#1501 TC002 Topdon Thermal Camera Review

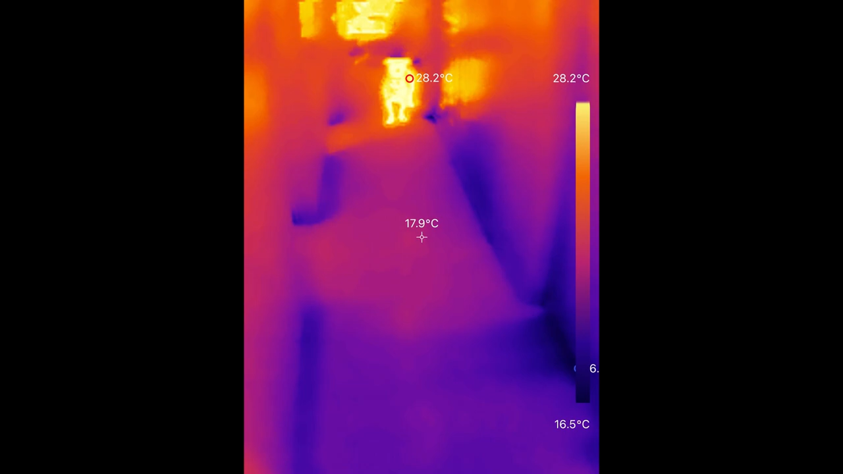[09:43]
On screen: spot 17.9°C, scale top 28.2°C, scale bottom 16.5°C
Look at him go. Look at his feet.
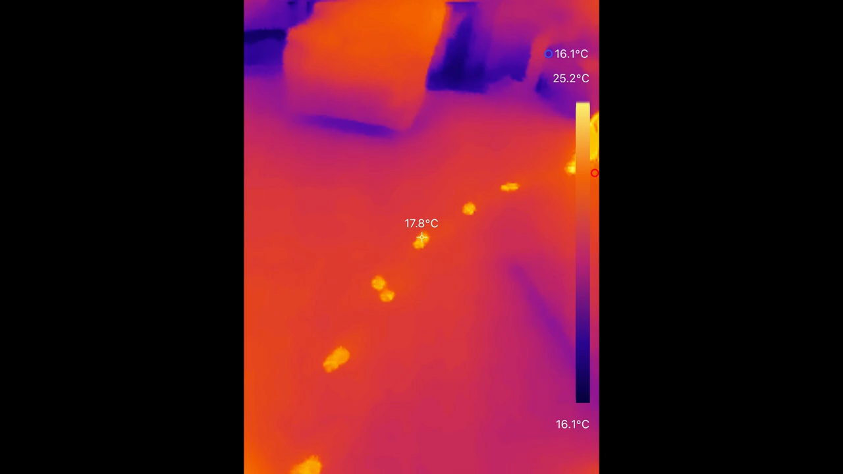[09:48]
On screen: spot 17.8°C, min 16.1°C, scale top 25.2°C, scale bottom 16.1°C
Look at his feet. I love it.
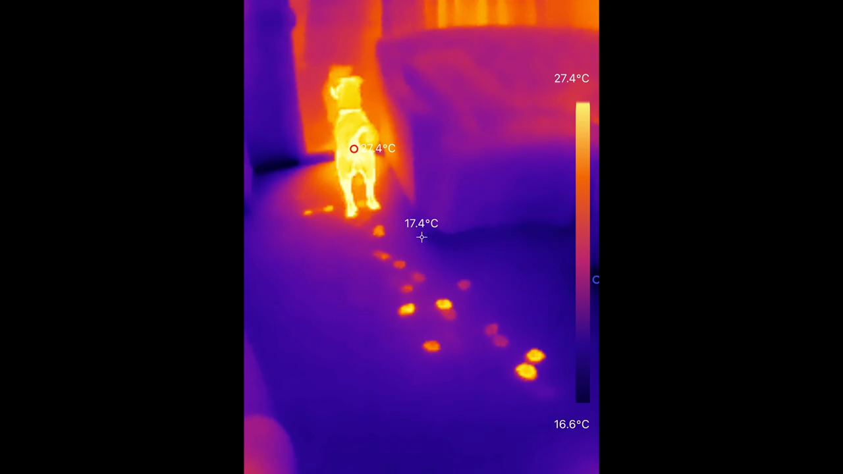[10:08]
On screen: scale top 27.4°C, scale bottom 16.6°C
So that was fun watching the IMSAI dog walk across the carpet, leaving his hot footprints behind.